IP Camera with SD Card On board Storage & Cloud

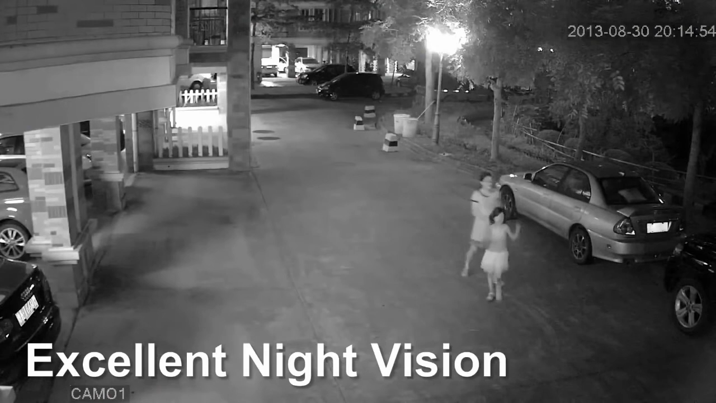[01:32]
Day and night capabilities and outstanding sensitivity make GoBong IP cameras exceptional performers in all lighting conditions. The um Records station. Any Tabern